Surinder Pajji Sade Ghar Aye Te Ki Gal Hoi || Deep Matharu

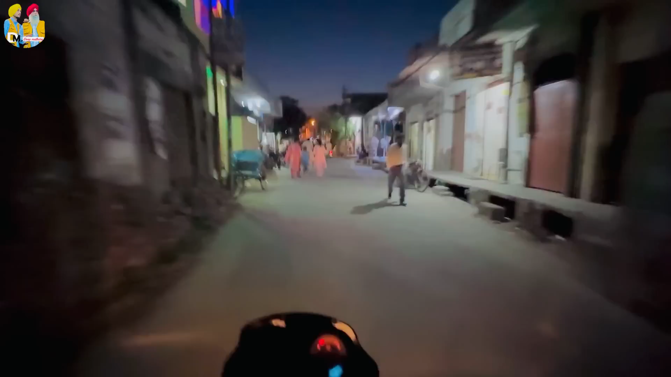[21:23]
ਮੇਰਾ ਉਹ ਫੇਵਰੇਟ ਹੁੰਦਾ ਸੀ ਅਤੇ ਉਹ ਹੁਣ ਮਿਲਦਾ ਨਹੀਂ ਇੱਥੇ ਲੱਗਦਾ ਹੁੰਦਾ ਸੀ ਇੱਥੇ ਕਿਤੇ ਰੇੜੀ
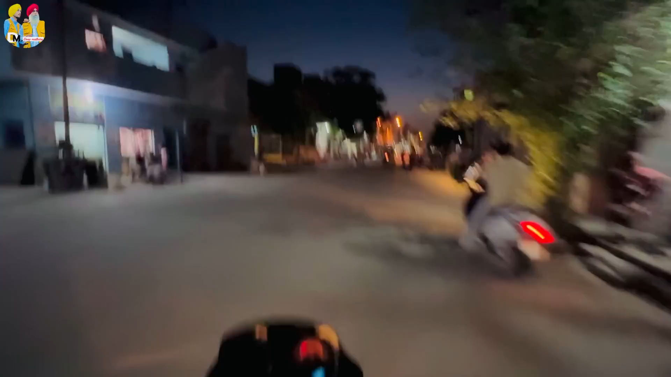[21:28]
ਗੁਰਦਾਸਪੁਰ ਰੋਡ ਦੇ ਚੰਗੀਆਂ ਰੌਣਕਾਂ ਲੱਗੀਆਂ ਅਸੀਂ ਅੰਦਰੋਂ ਅੰਦਰੀ ਘਰਾਂ 'ਚ ਵੜੇ ਹਾਂ ਇੱਧਰ ਦੇ ਇਹ ਆ ਵੀ ਸ਼ਾਮ ਨੂੰ ਲੋਕ ਨਿਕਲਦੇ ਨੇ ਬਾਜ਼ਾਰ ਬਰਗਰ ਤਾਂ ਕਰਵਾ ਲਿਆ ਵਾ ਪੈਕ ਆਪਣੇ ਜੋਗਾ ਕੋਈ ਖਾਣ ਨੂੰ ਲਿਆ ਵੀ ਅਤੇ ਆਪਣਾ ਵੈਸੇ ਦਿਲ ਵੀ ਨਹੀਂ ਅੱਜ ਕਰਨ ਡਿਆ ਆਪਾਂ ਰੋਟੀ ਖਾਵਾਂ ਘਰ ਜਾ ਕੇ